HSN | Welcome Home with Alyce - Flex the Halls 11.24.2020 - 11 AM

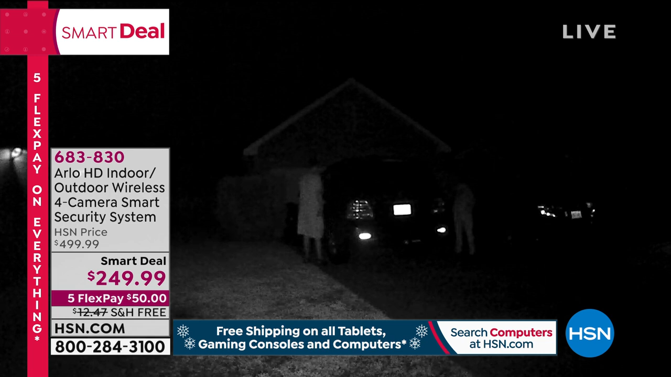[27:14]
can see anytime anywhere from anywhere what is happening in real time or if you want it it's also going to be recorded and held for seven days no additional charge you buy this you're done fifty dollars on your credit card free shipping to get it home but you need to order this and early because like i said it has been one of our best sellers of the entire year but julie like you said this is our best value
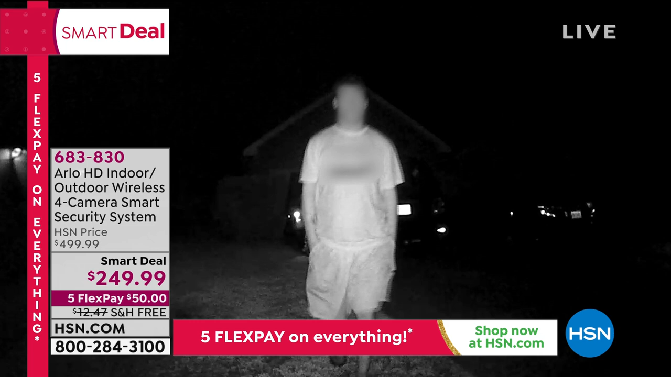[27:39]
that we have ever offered per camera and i love that
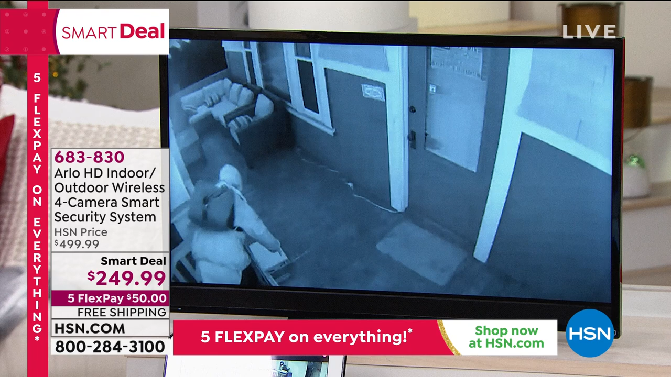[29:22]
because the cameras are high definition they got the license tag anytime you see the black and white that's the infrared night vision you see people throwing packages if
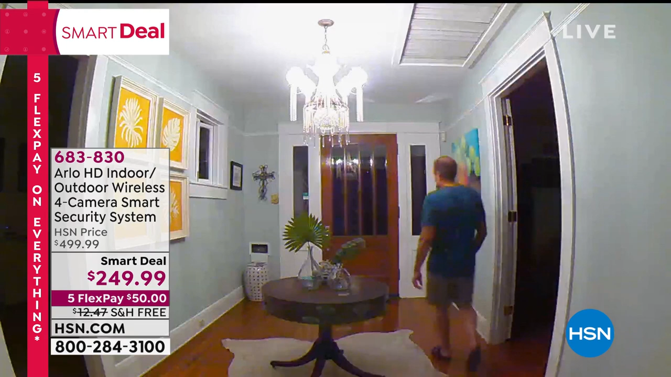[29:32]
you wonder why your wine glasses are broken this is my husband by the way in the house that's during the day what it looks like or when the light is on you flip it off it instantly the
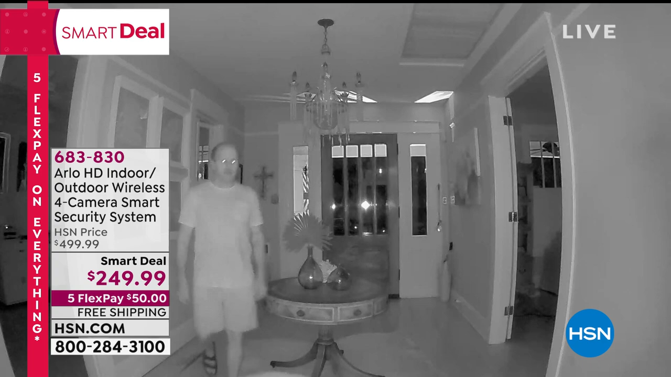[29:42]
camera converts into night vision i'd love to do a live demo with alice in the studio alice over at the door there's an arlo camera
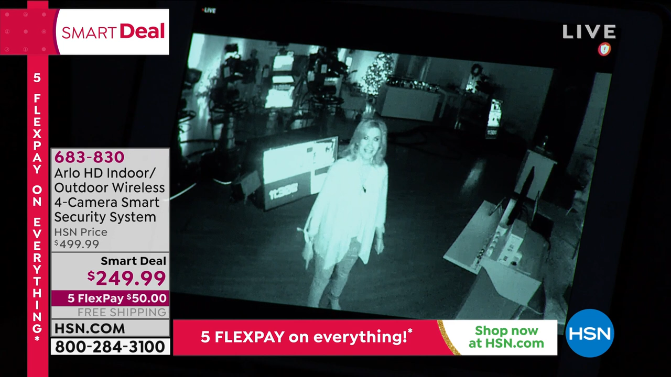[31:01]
background i love that i can still tell that's you alice even though it's black and white yeah i get hi i miss you alice come and visit we can stay socially distant right i know but you see the clarity with which you're able to see this it is so small you don't even notice it at all i mean it really just kind of disappears but to give you all four of these now all four of these look at this okay